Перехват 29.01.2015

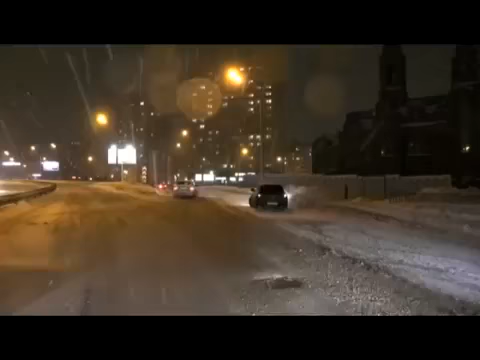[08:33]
Водитель на «Приоре» слишком понадеялся на шипованную резину своего автомобиля. Но он на заснеженной проезжей части вовремя затормозить не смог. Когда поток машин начал снижать скорость, молодой человек на всем ходу влетел в автомобиль, ехавший впереди. Отрицать свою вину водитель на «Приоре» не стал.